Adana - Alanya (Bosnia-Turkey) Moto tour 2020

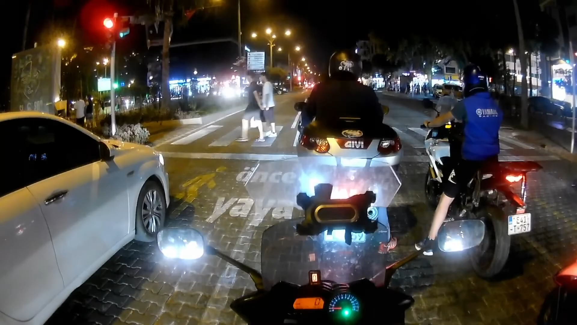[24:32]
Živa Alanja, ludilo. Znači, pješaka, auta, motora, pre puno. I mi smo došli motorima da ne hodamo.
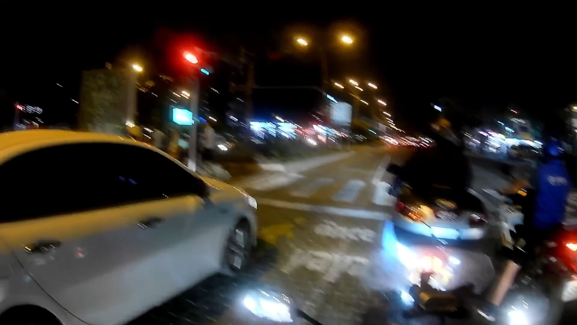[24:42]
I evo nas u centru, sad ćemo se parkirat, pa obići još sad. Motora, puna čaršija.